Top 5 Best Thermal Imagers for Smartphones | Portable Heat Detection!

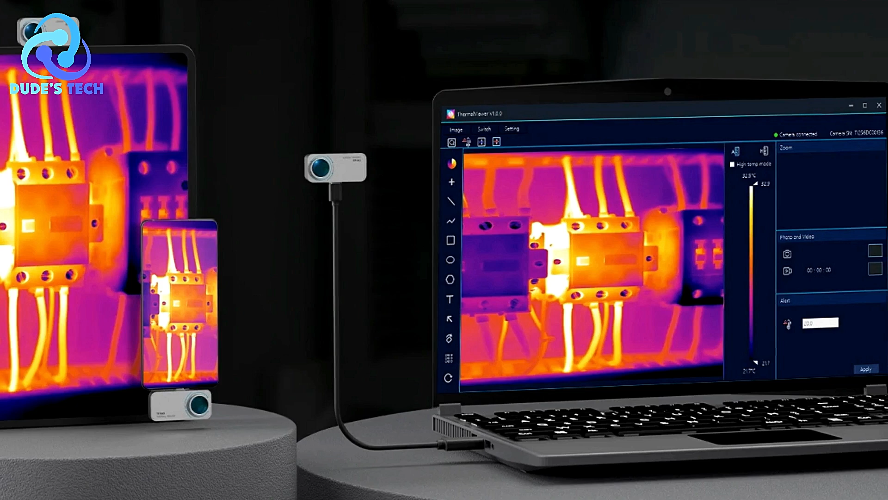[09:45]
allowing users to quickly adjust settings or analyze images without the need for complicated steps.
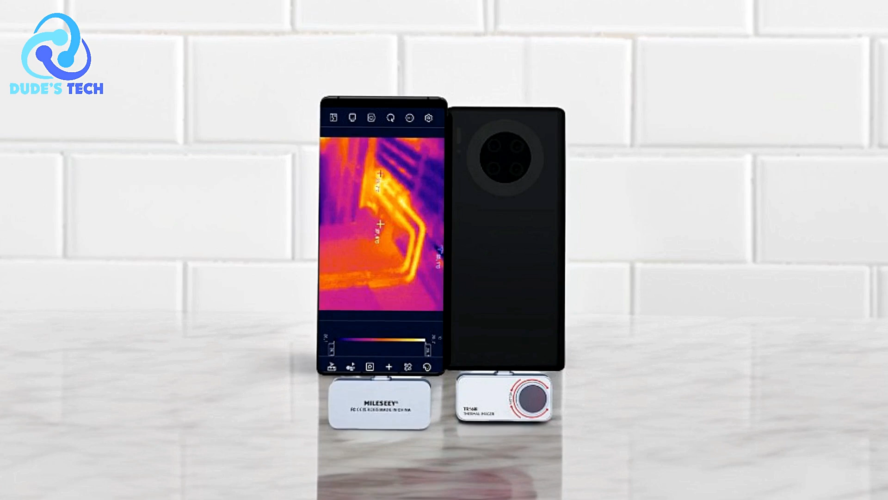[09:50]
This is particularly beneficial for people new to thermal imaging who might find other, more complex devices intimidating. Accurate Temperature Tracking The regional temperature measurement and highlight rectangle features provide precise temperature tracking, making it easier to detect temperature anomalies and troubleshoot issues effectively.
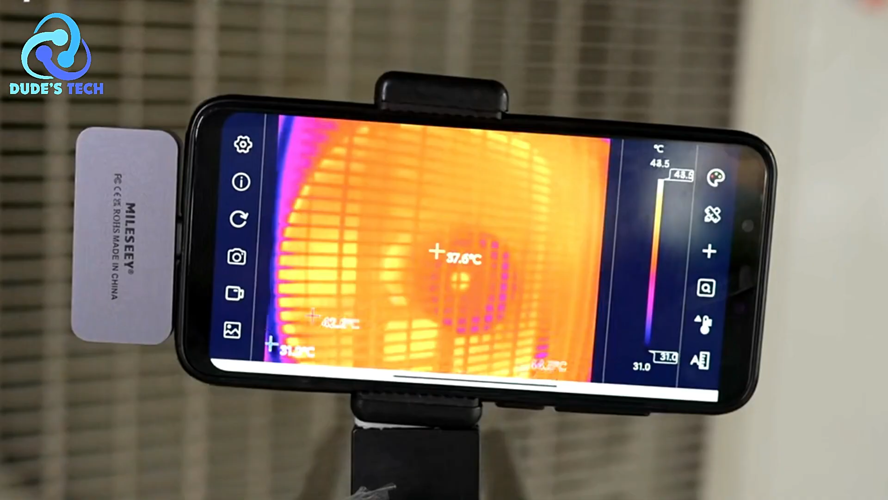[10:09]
On screen: scale top 48.5°C, scale bottom 31.0°C
These features are particularly useful for inspections where specific temperature readings are crucial.
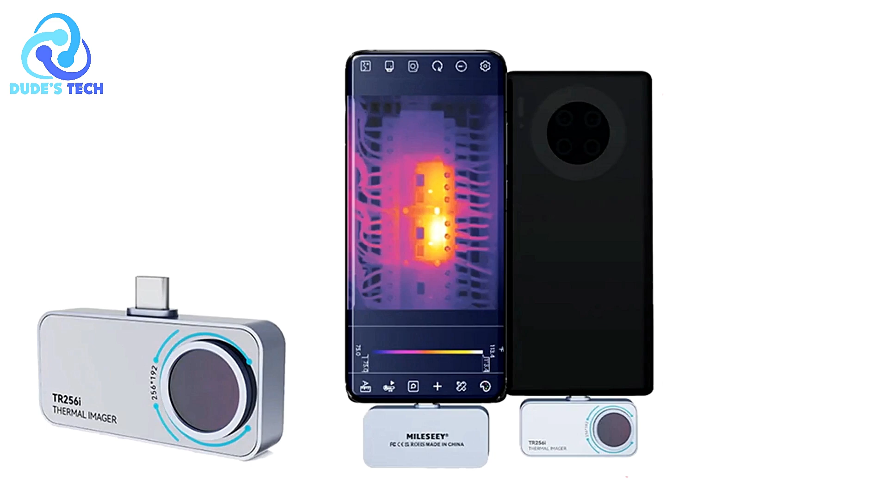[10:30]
This feature helps prioritize the most critical areas for further investigation. Portable and Convenient Since the device attaches to your smartphone, it's highly portable and convenient to use.
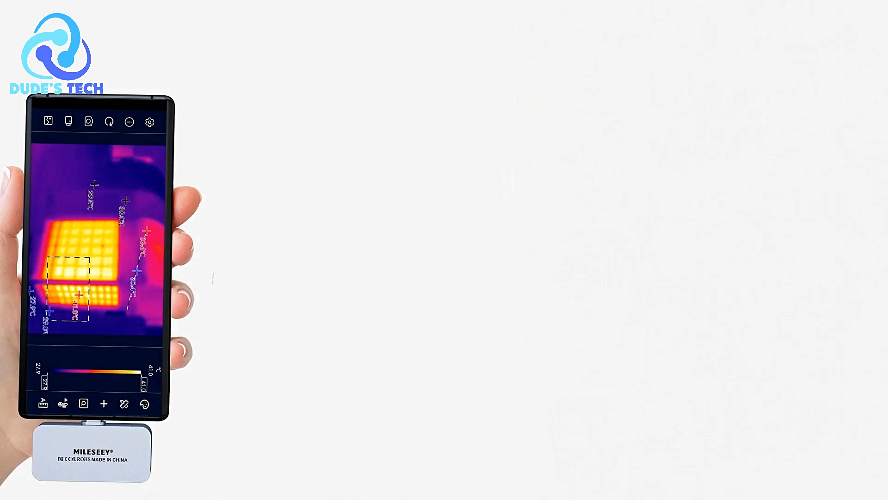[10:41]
You can take it anywhere, and it doesn't require an additional screen or bulky equipment. Simply connect it to your phone and start capturing thermal images on the go.
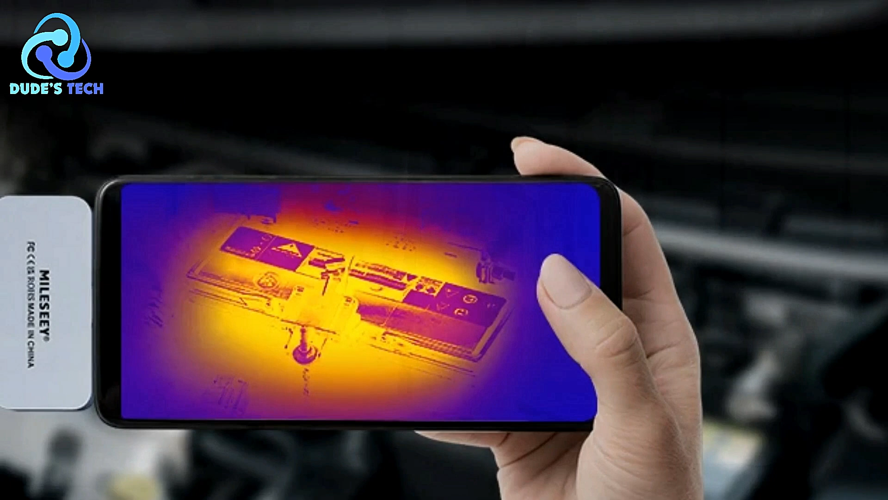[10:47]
Cons
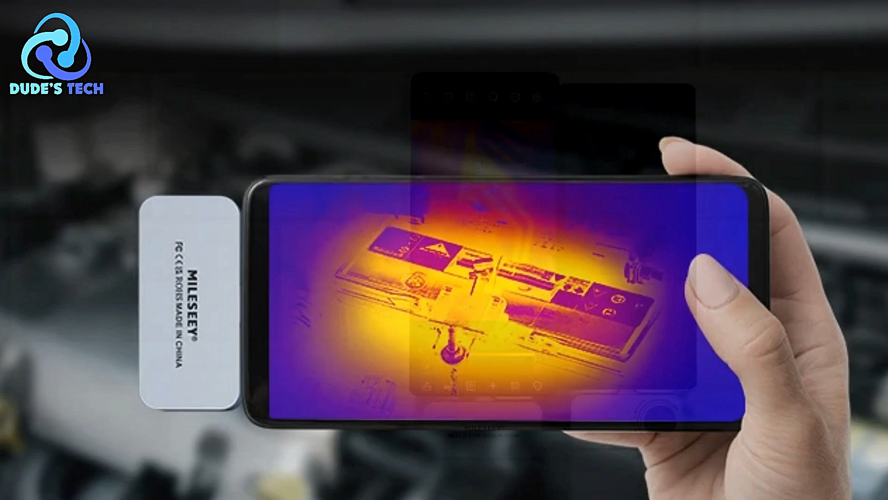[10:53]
Limited Resolution While the MieleC TR-160i provides useful thermal images, its resolution may not be as high as some more advanced thermal cameras.
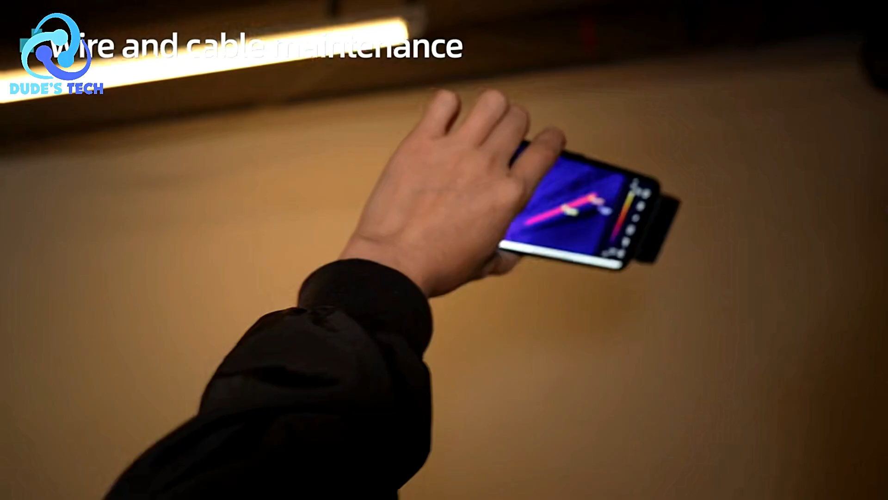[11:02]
This could limit the detail available in the images,
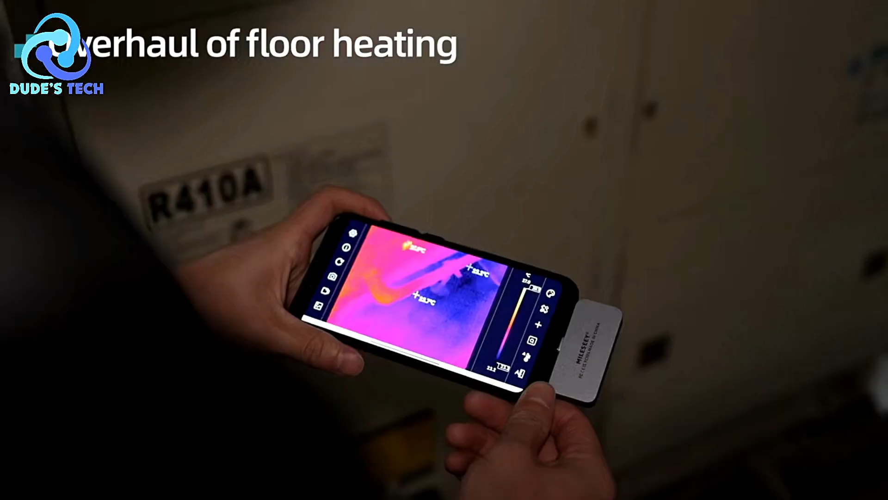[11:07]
especially in more complex or precise applications where high resolution is necessary for pinpointing tiny temperature variations.
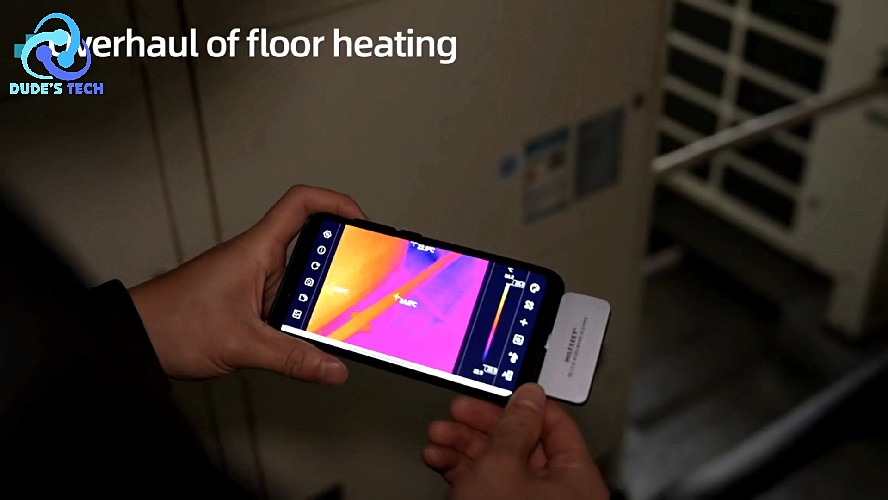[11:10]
The MieleC TR-160i thermal imager offers a solid,
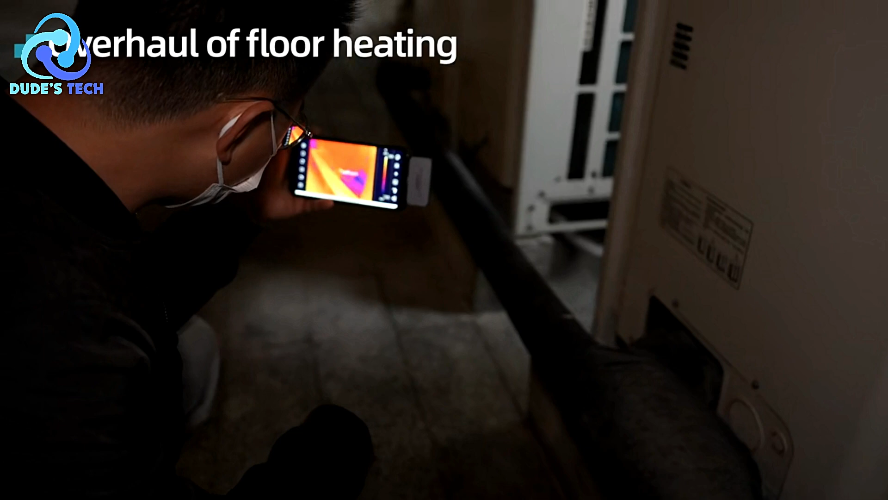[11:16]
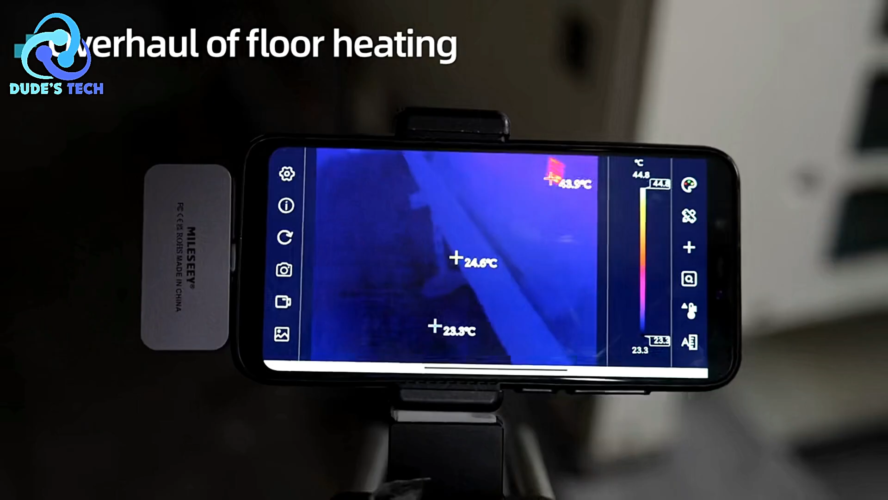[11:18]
easy-to-use solution for smartphone-based thermal imaging.
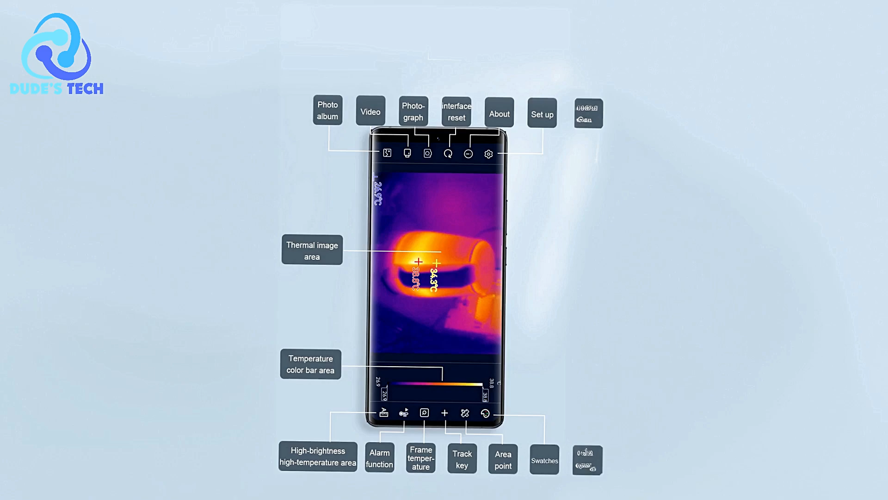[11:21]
It is compatible with both iOS and Android devices, ensuring broad accessibility for different users.
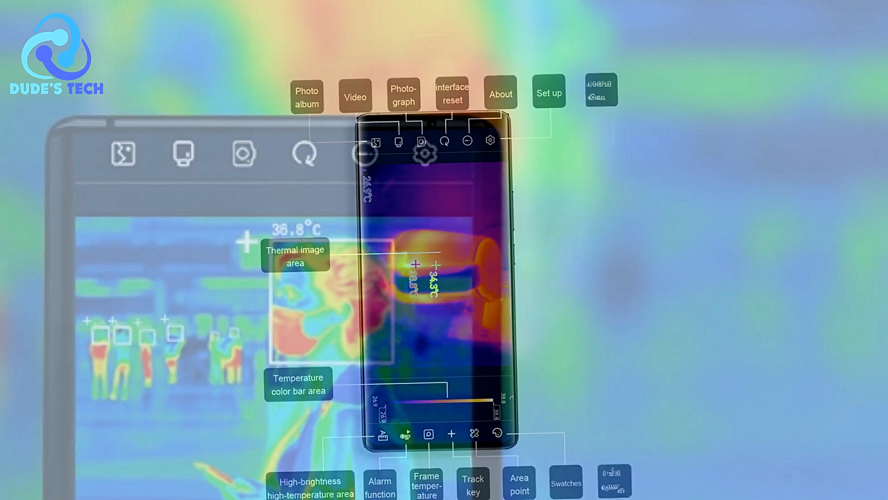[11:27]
Its user-friendly interface, combined with useful features like temperature tracking and the ability to highlight high temperature regions,
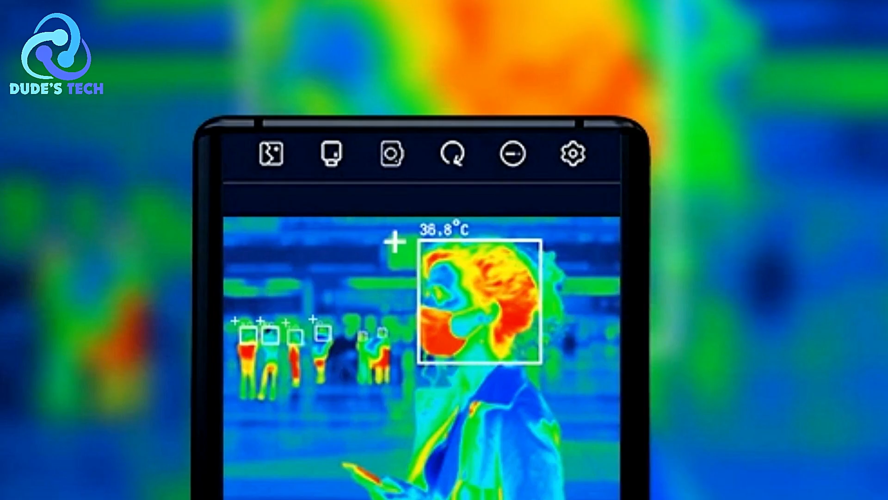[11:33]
make it a practical choice for general diagnostics, home inspections, and other everyday uses.